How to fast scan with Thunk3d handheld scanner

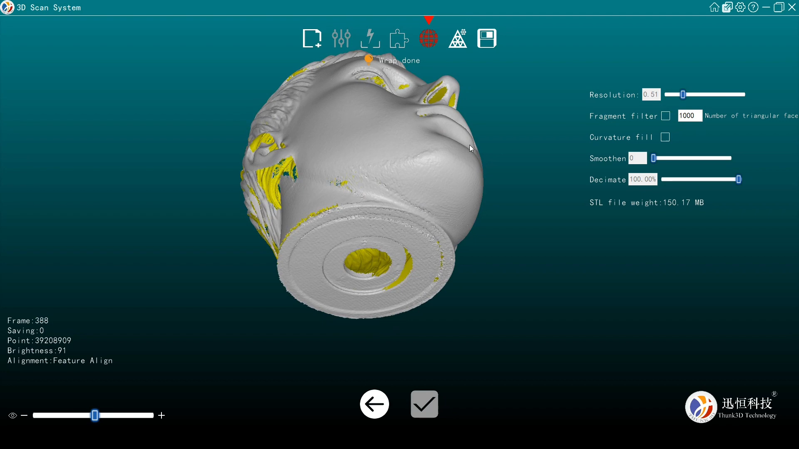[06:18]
We could review it carefully. If it is satisfied results, click the save icon.
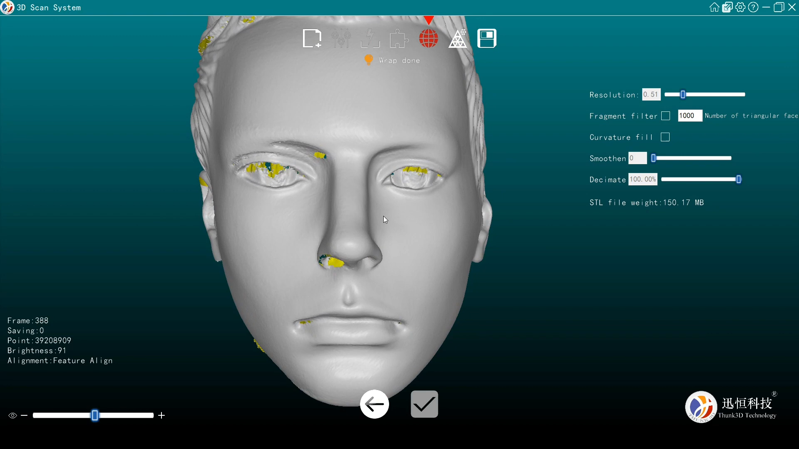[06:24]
We can find the generated data.